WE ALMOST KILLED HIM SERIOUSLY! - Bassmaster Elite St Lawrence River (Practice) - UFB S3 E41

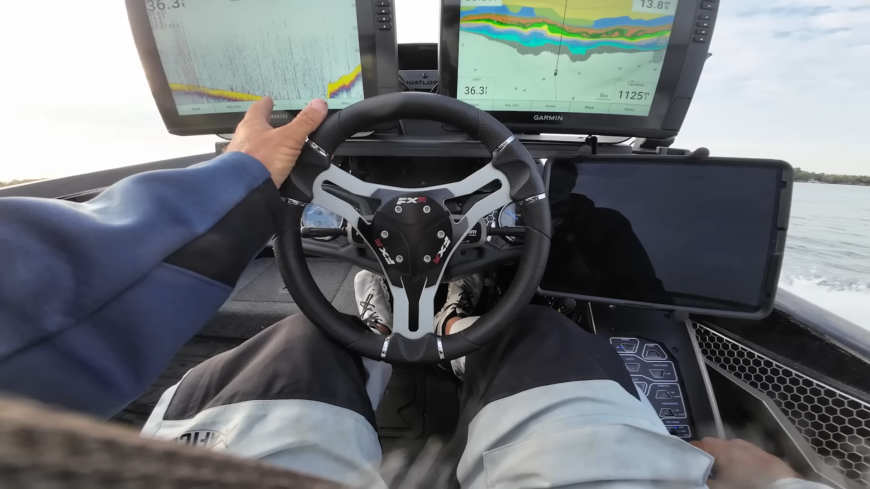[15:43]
wanted, I've never stopped here before, but it just looks good. It's just a point, I don't know. And there's a bird, a couple birds, so that means there's bait here. I don't know anything about this spot, but I'm just gonna just look around for a second. Yeah. It's just, it's like, here's what's interesting. When you look at this, see, like, see how that, those contours make that point right there? Right.
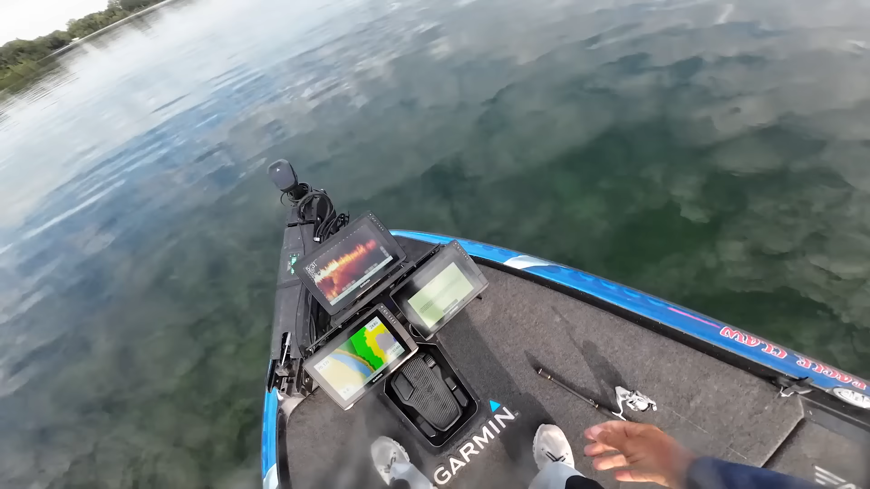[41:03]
That's kind of the thought process here. And you can all, ooh, there's a good one right there.
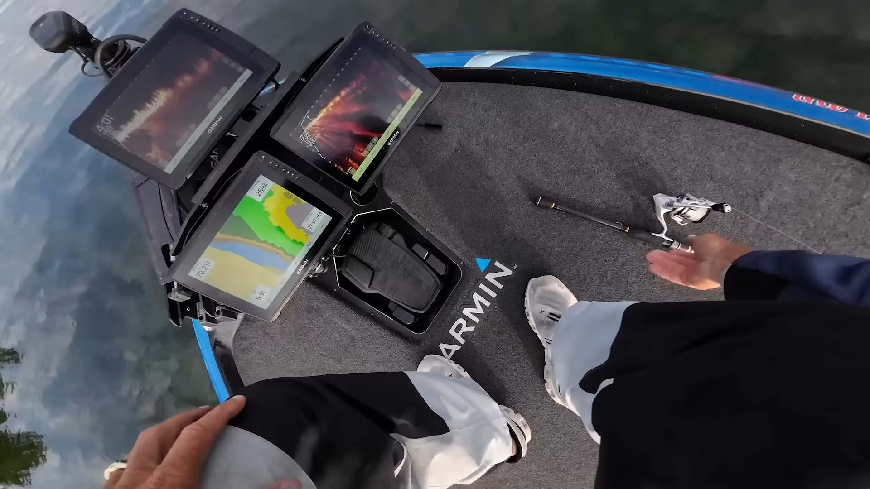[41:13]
There's a good one right there.